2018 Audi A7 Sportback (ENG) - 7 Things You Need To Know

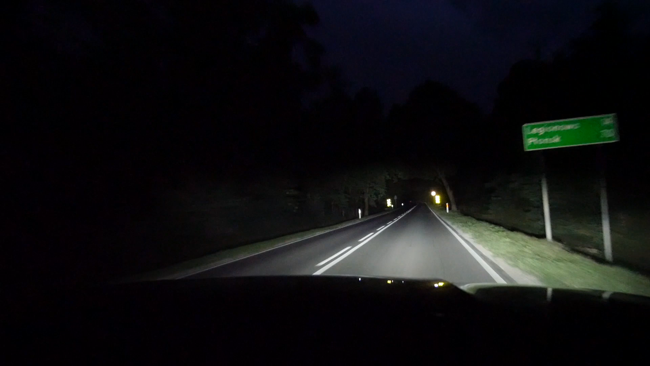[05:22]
they light the road several hundred meters ahead again in a way so as not to blind others